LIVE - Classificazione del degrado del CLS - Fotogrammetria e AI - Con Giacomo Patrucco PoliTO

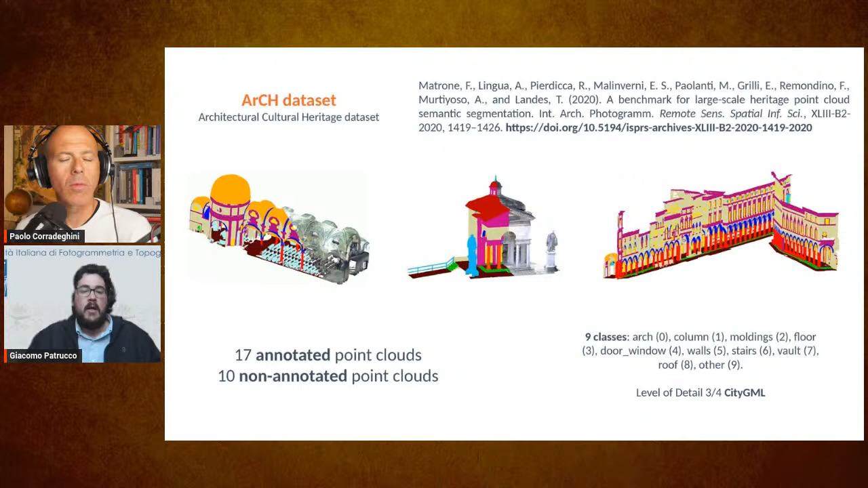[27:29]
più ricco con un sacco di di scene annotate di nuvole di punti poi qua parliamo ovviamente non di immagini ma di eh nuvole di punti quindi questo sicuramente è un è uno dei dataset eh eh diciamo che rappresentano un po' lo stato dell'arte per quanto riguarda la classificazione eh di beni culturali.
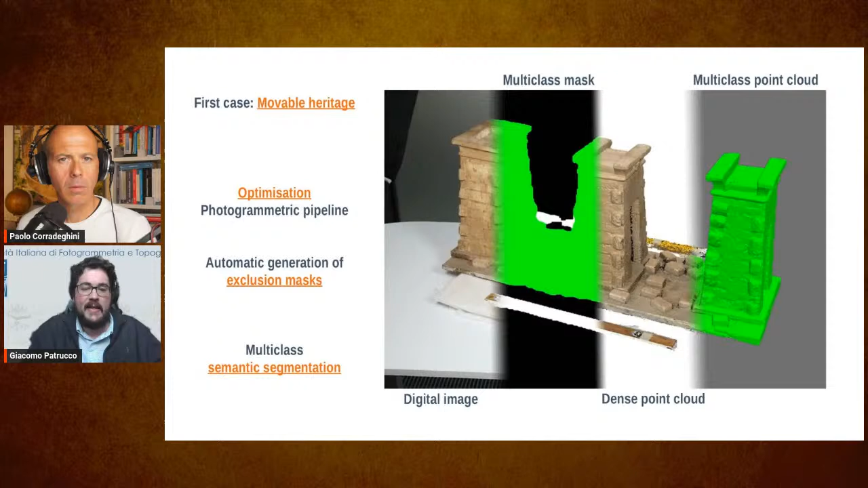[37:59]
diciamo quando ho iniziato per me perlomeno non lo era così tanto andare a vedere come funziona nella pratica l'addestramento di un tale modello predittivo. Il caso studio era questa collezione eh di ehm modellini lì sono dei
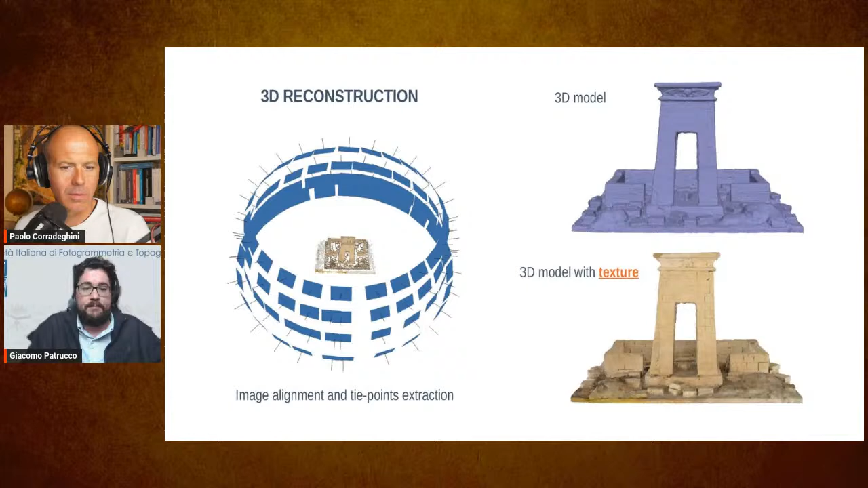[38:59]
e quindi niente abbiamo dovuto procedere con un approccio SFM alla generazione di questi modelli e eh se tradizionalmente quello che uno dovrebbe fare è ehm tenere fermo il modellino e girarci attorno con la camera per una questione di speditività nel senso per eh agevolare soprattutto il tutte le procedure relative al al setting della della camera quindi la messa a fuoco eccetera quello che abbiamo fatto anche perché poi eh come poi è è avvenuto in molte altre ehm
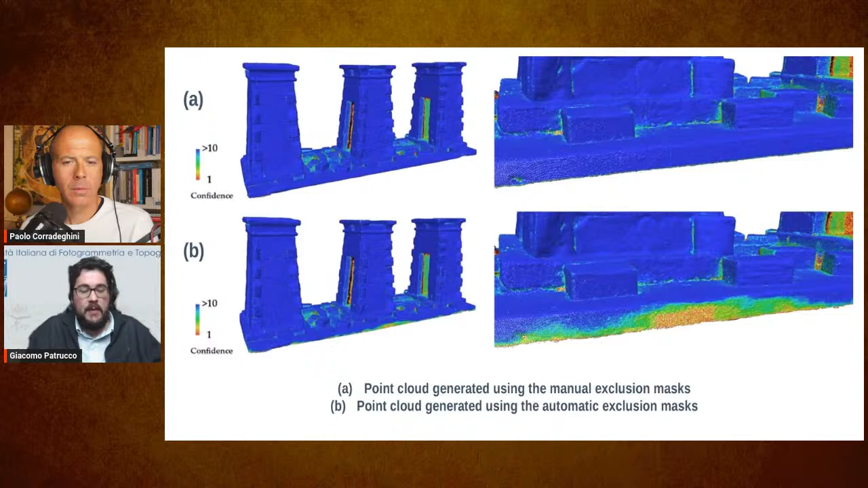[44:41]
alla generazione del singolo punto e ovviamente nelle parti periferiche dove la maschera è più frastagliata e meno precisa di quella manuale eh meno punti hanno partecipato meno maschere eh di profondità hanno partecipato perché magari in in quella singola maschera di profondità il la la la maschera copriva però in generale possiamo dire che il risultato è eh molto buono e ovviamente avendo eh classificato a livello 2D il dataset se io riproietto eh dal 2D al
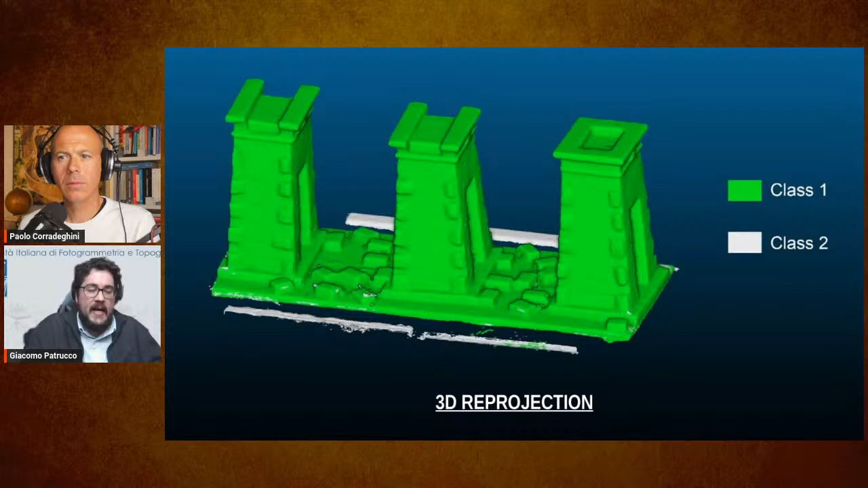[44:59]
al 3D ho automaticamente classificato anche la la nuvola di punti quindi questo dal mio punto di vista era molto eh positivo e eh il secondo caso che poi quello su cui vorrei porre l'accento e